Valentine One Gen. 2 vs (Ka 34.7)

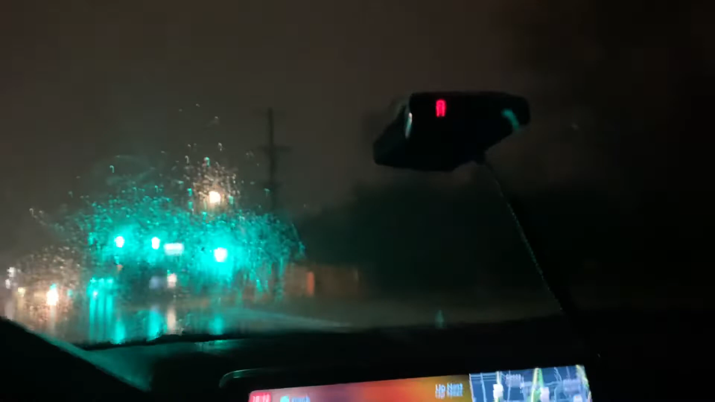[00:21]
however it is a great detector overall and as you can see my redline EX is in the off position so there will be no interference in this new test that is being conducted as we speak you're traveling westbound on Lake Cook Road towards Deerfield right now we're passing Northbrook Port as you can see it's kind of